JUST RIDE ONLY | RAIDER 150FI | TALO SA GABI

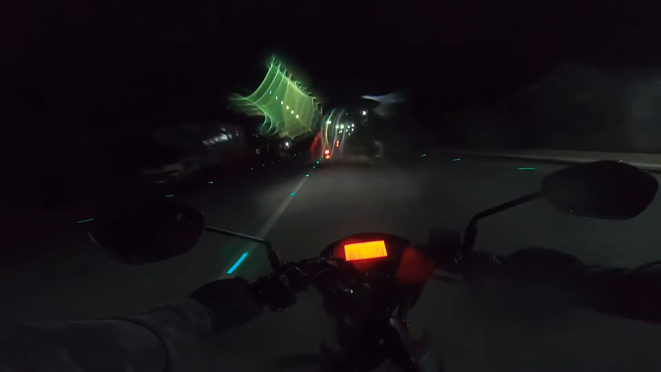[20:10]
Yan, dyan na yung ano, SM. Yan na yung ginagawa na yan, SM na yan.
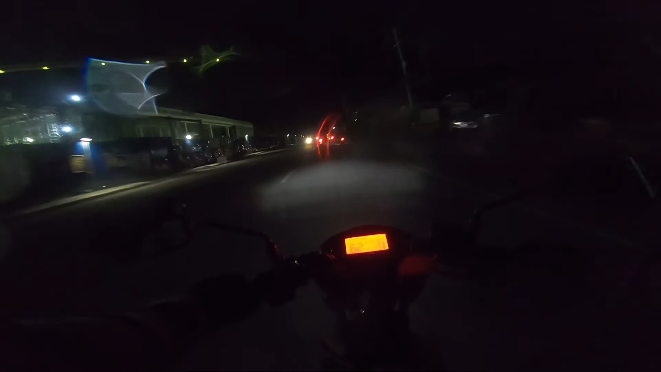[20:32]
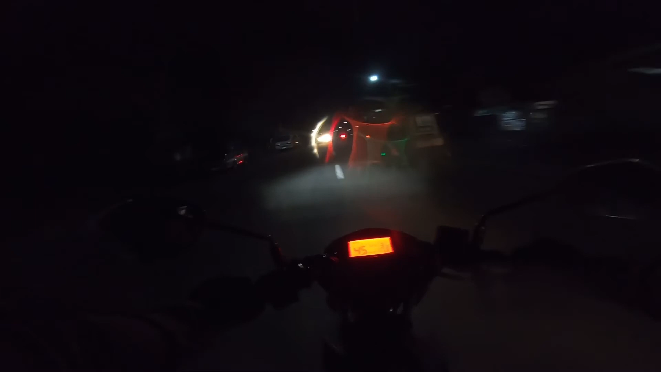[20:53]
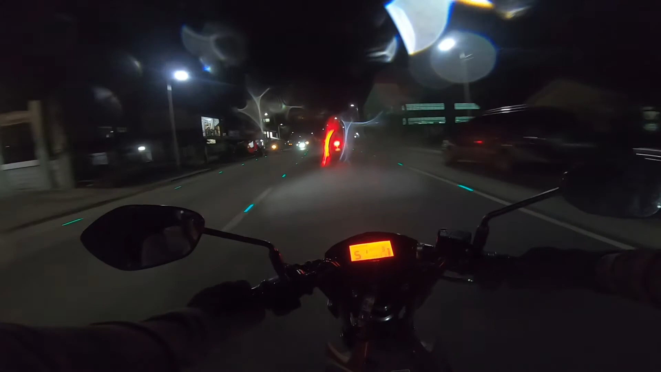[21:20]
Buti dito, eh, parang hindi naman umulan dito, ah. Tuyong-tuyo yung tawag nito. Tuyong-tuyo yung ano, ah, tapag. Ayos dito, ah, hindi umulan. Pero umaambon na rin. Hindi ko lang, parang may low pressure.
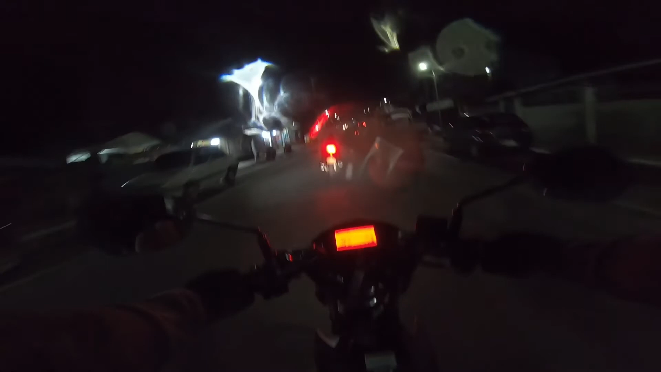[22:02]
Kaya pagtawi dyan, sentro na yan. Pag umano kayo, kumaliwa tsaka dumiretso, sentro na ng Sorsogon City yan.
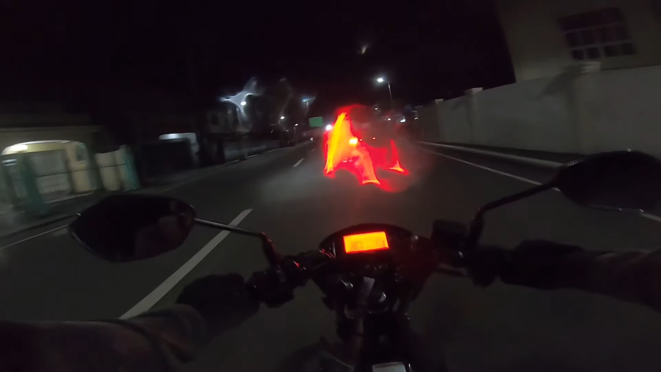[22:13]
Ito, sentro na to. Andito na yung college. Dito na yan. Ayan, dito tayo sa center ng Sorsogon City, guys. Ewan ko lang kung...
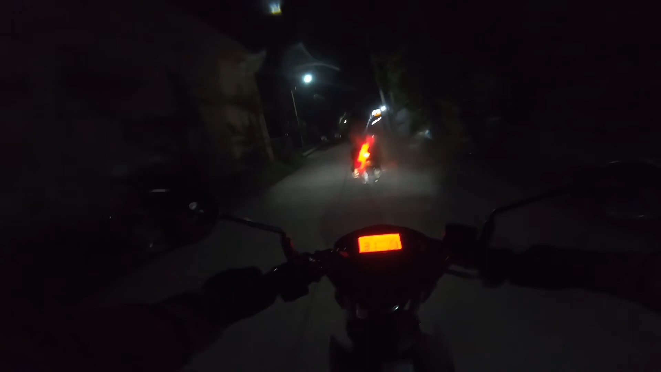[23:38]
So, ito na. Ito na yung parang plaza dito sa Sorsogon. And I'm hoping na okay yung pagkakapwesto ngayon ng GoPro, no?